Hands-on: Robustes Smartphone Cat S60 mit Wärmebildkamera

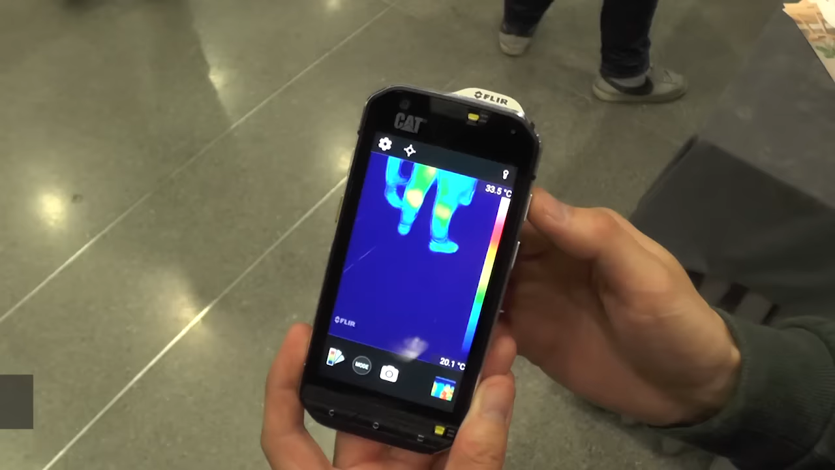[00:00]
On screen: scale top 33.5°C, scale bottom 20.1°C
Wir haben hier das CAT S60.
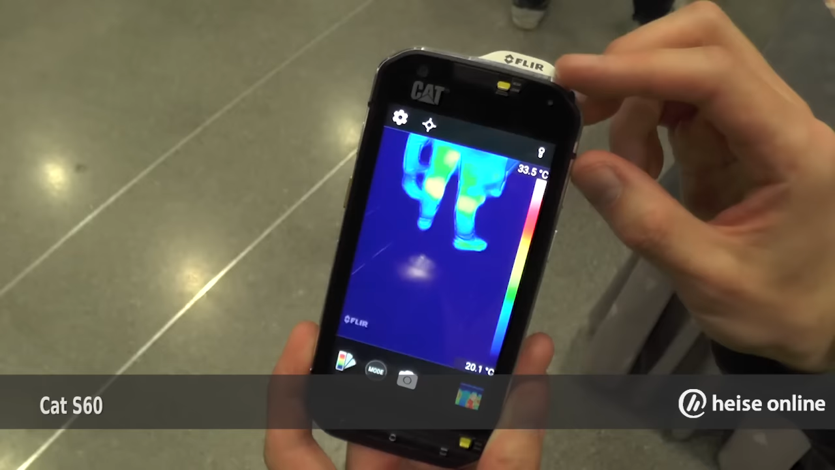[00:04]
On screen: scale top 33.5°C, scale bottom 20.1°C
Wie von der Baumaschinenfirma gewohnt, ist das ein sogenanntes Ruggedized Smartphone. Das heißt, man kann es auch mal hinwerfen.
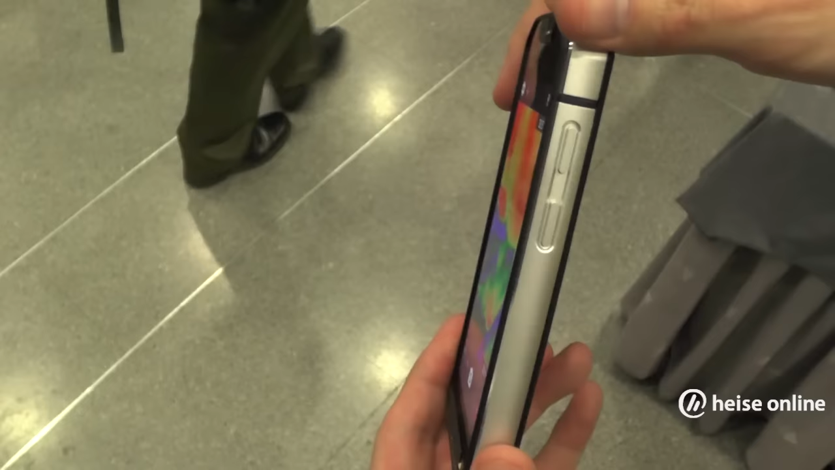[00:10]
CAT gibt das hier mit anderthalb Metern Fallhöhe an.
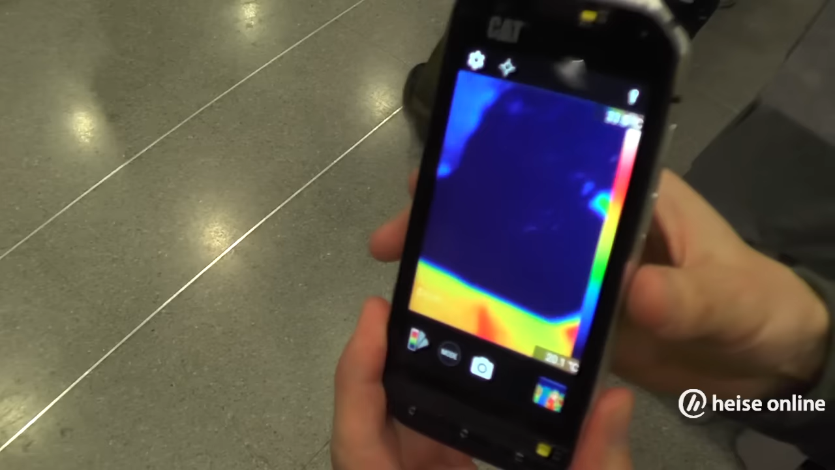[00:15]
Dabei soll dem Gerät nichts passieren. Außerdem ist es wasserdicht, mittlerweile sogar fünf Meter tief.
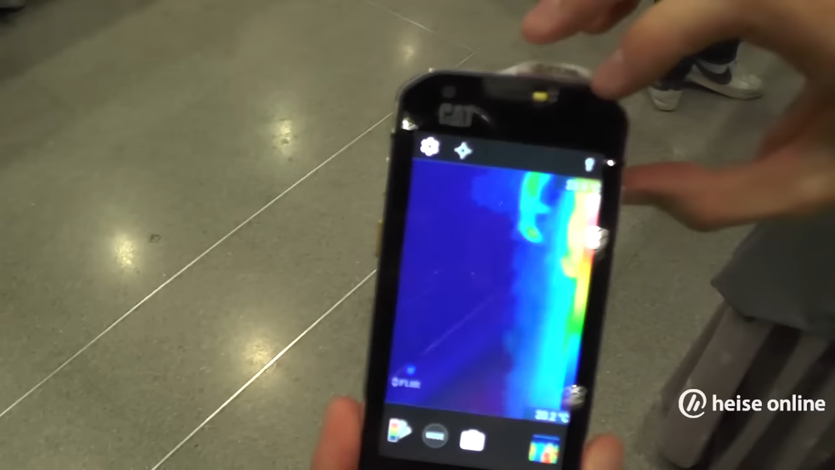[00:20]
Allerdings gibt es dafür zwei Schalter, nämlich den hier und den hier unten.
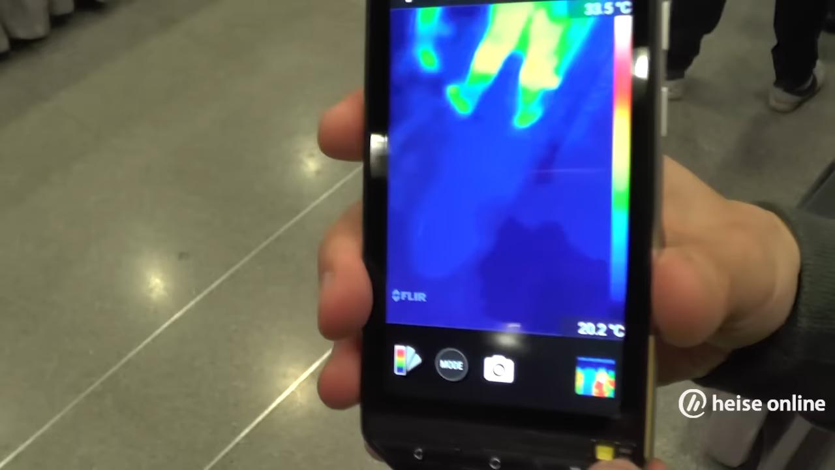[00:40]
Das sind mechanische Knöpfe, die werden dann richtig verschlossen. Zweite Besonderheit sieht man hier auch schon.
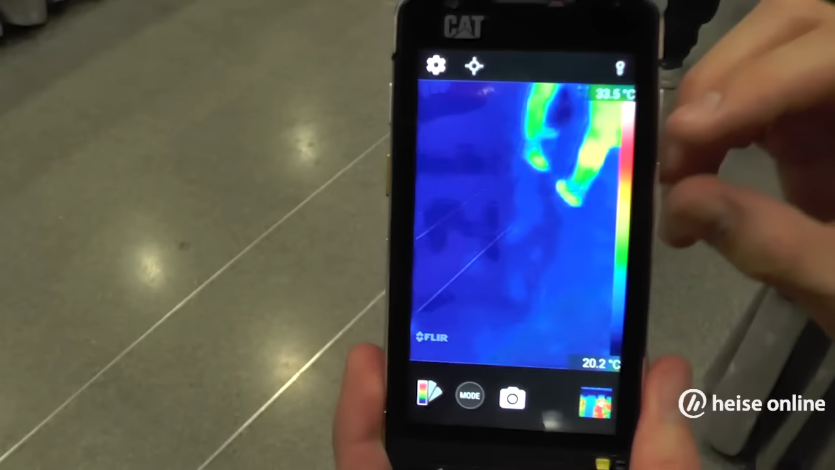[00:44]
On screen: scale top 33.5°C, scale bottom 20.2°C
Das Gerät hat auf der Rückseite zwei Kameras. Die untere ist eine ganz normale 13 Megapixel Kamera.
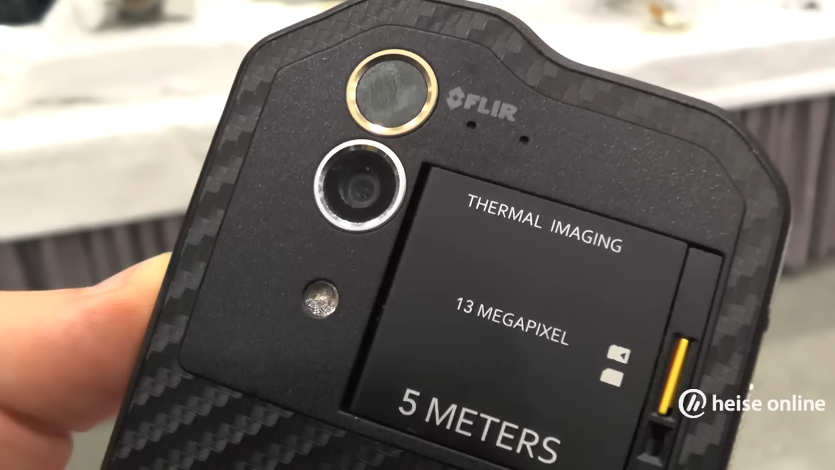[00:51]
Die zweite ist eine Infrarot-Kamera von der Firma FLIR. Die haben schon mal so ein Add-on für das iPhone gemacht.
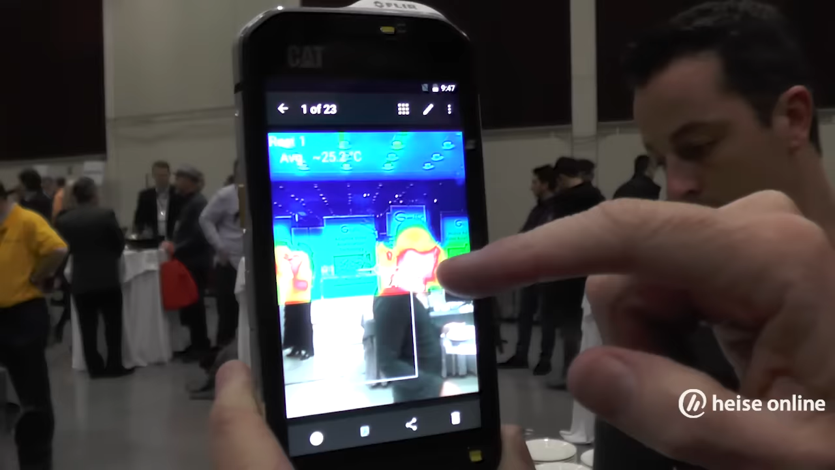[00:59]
Damit kann man Wärmebildaufnahmen machen. Die Skala reicht von ungefähr minus 20 Grad Celsius bis plus 60 Grad.
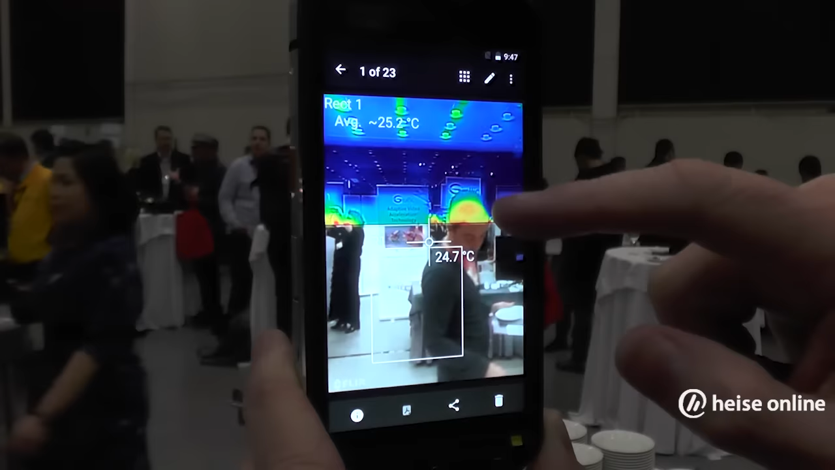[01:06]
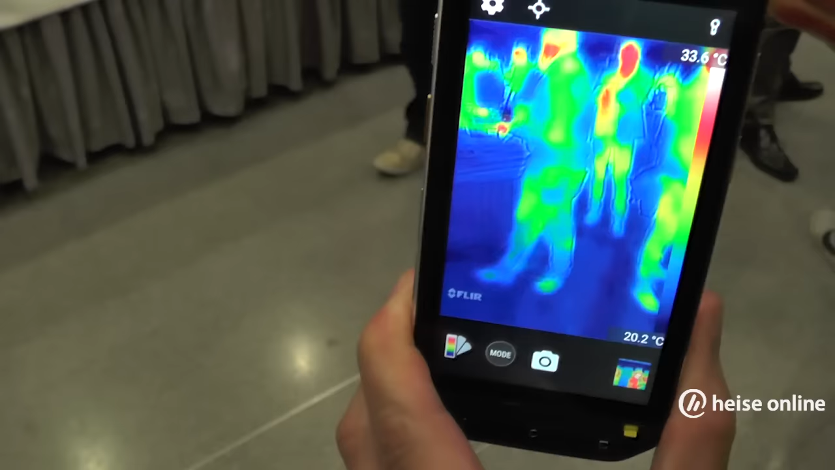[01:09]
On screen: scale bottom 20.2°C
Und wie man hier schon sieht, funktioniert das ganz gut bei Menschen. Allerdings funktioniert das auch durch die Wand durch.
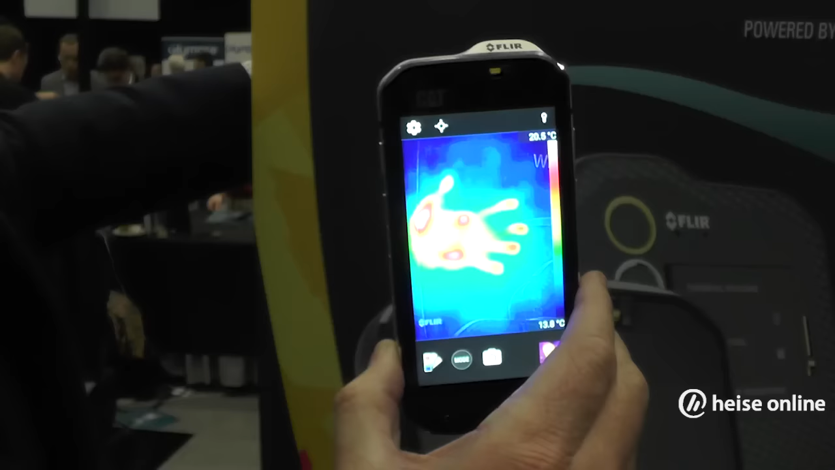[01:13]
CAT nannte vor allem Zielgruppe Bauarbeiter, Architekten, Elektriker etc.
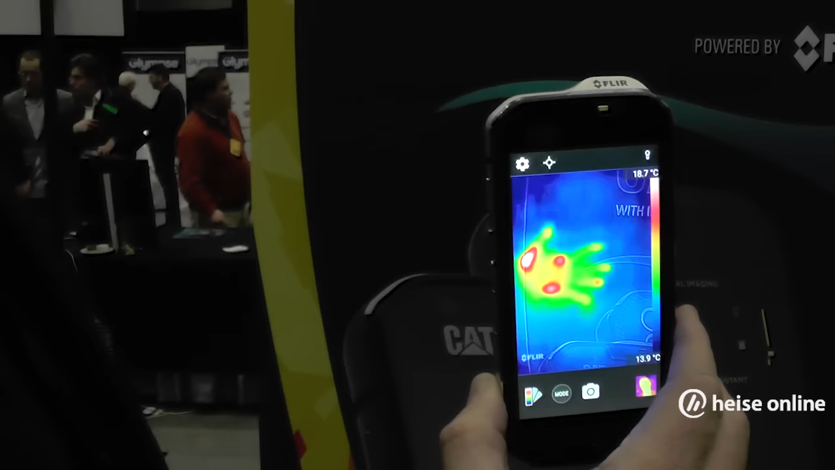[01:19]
On screen: scale top 18.7°C, scale bottom 13.9°C
Dass man auch durch die Wand durchsehen kann,
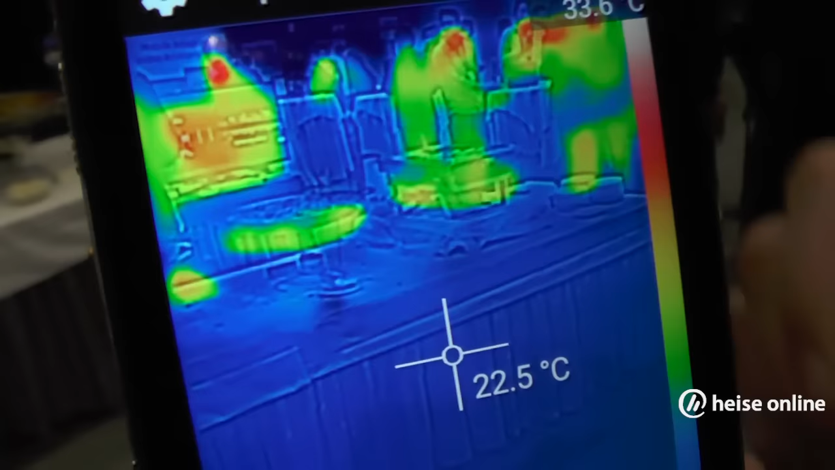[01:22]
On screen: spot 22.5°C
wo liegen heiße Heizungsrohre oder eine Klimaanlage oder vielleicht Elektrik, die heiß wird.
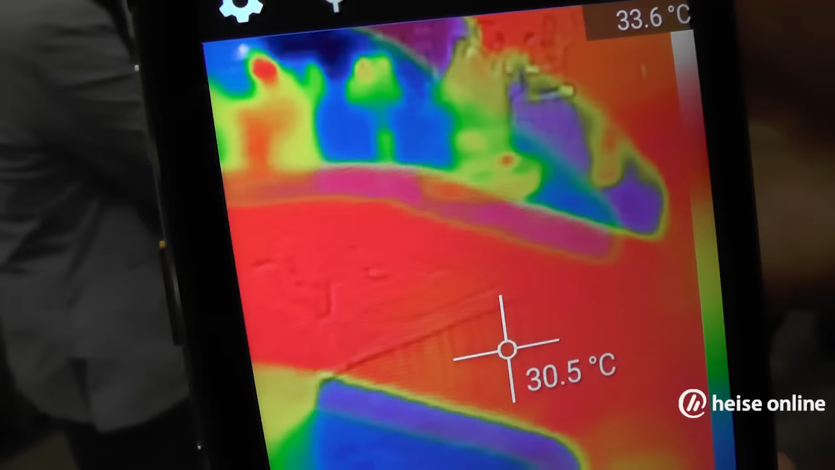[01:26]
On screen: spot 30.5°C
Also eher ein bisschen was für Spezialisten.